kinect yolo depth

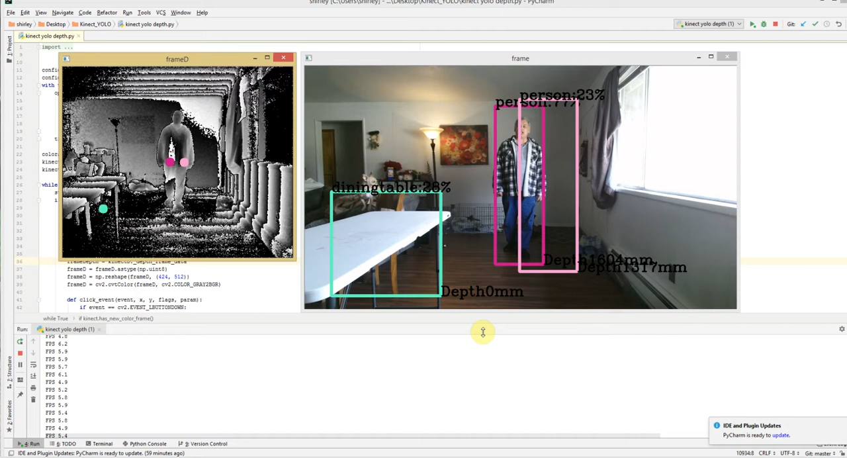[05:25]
anyway you get the idea how it works I need to do a better job of lining up my pixels selection to my death but it's actually working it's picking up the
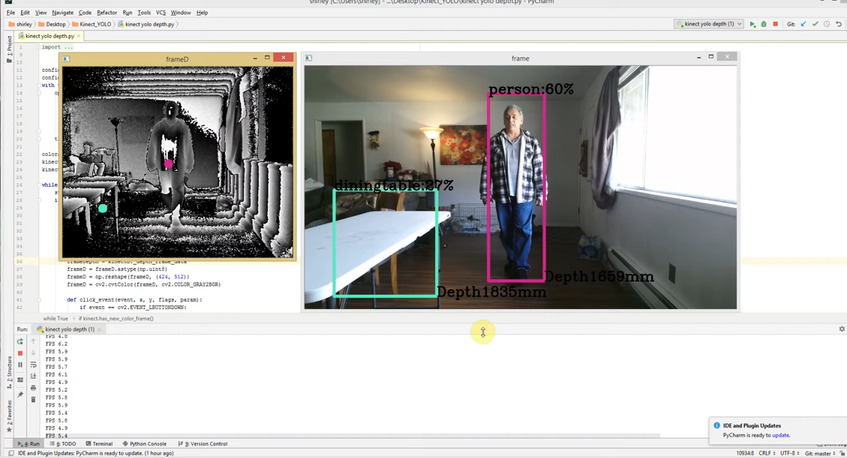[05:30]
depth and putting it up by